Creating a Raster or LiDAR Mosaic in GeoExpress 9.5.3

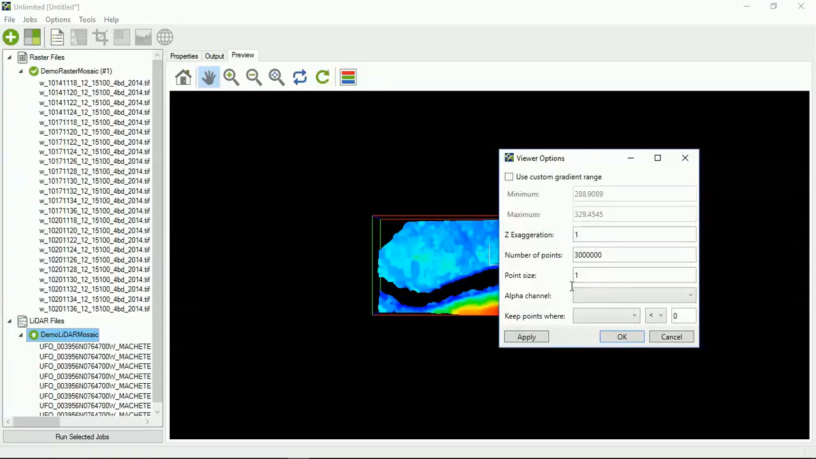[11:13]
So, you can specify an alpha channel, which I think is pretty useful. So, specifying an alpha channel can sometimes make it a little bit easier to view the data.
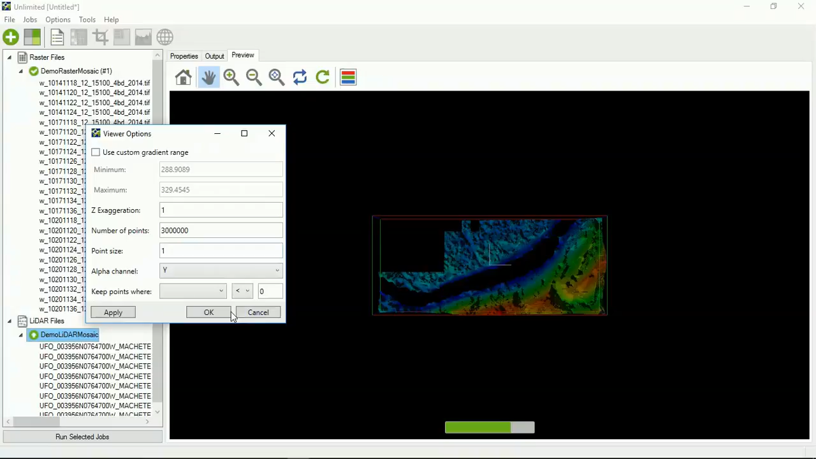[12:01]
So, I'm going to go ahead and select none. Go back to the original. Select okay. So, I'm going to redraw it all.